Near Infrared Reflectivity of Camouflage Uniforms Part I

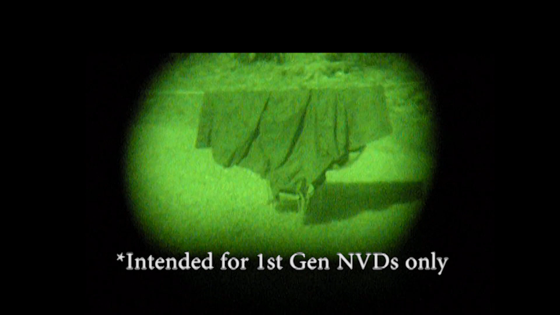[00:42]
Sometimes you hear on clothing that it's IR-coated or IR-treated, so we're going to take a look at what that means with a full moon shining on the piece of clothing and reflecting the near-infrared light. So first up, we've got the so-called night vision camouflage from the Desert Storm era. This is the grid pattern, the square green and black
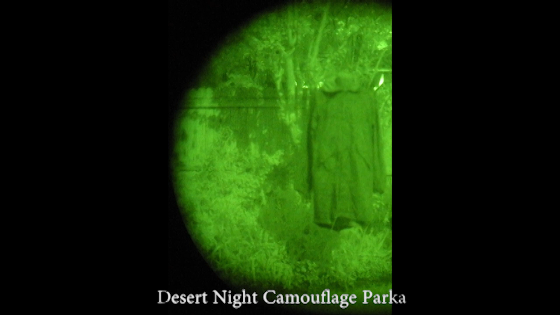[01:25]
clothing sometimes you see in the Army-Navy stores. Okay, so you see it's not really camouflaging anything right now.
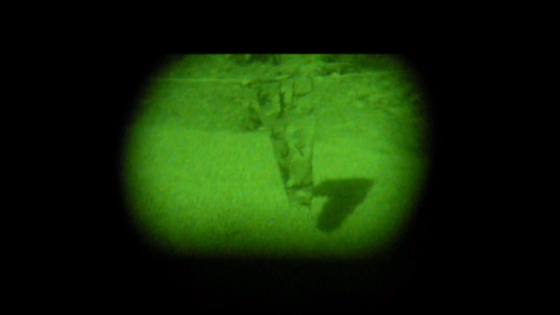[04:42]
When you see it, it's not quite as dark as the other camouflage, and it's almost the same brightness as the surrounding, so that is very desirable.
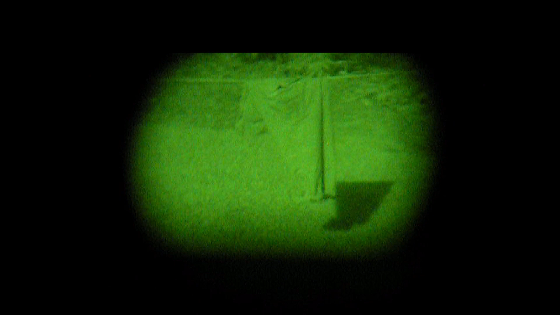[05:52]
Okay, this is the Desert Storm camouflage pattern.
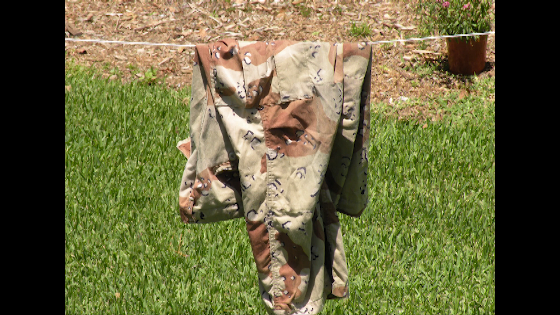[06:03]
It's called the Six-Color Chocolate Chip Pattern.
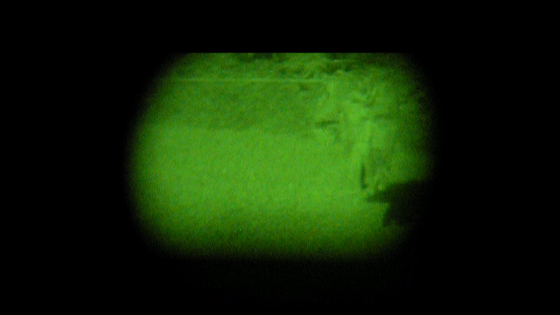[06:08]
Web gear. Nylon web gear from Eagle Industries.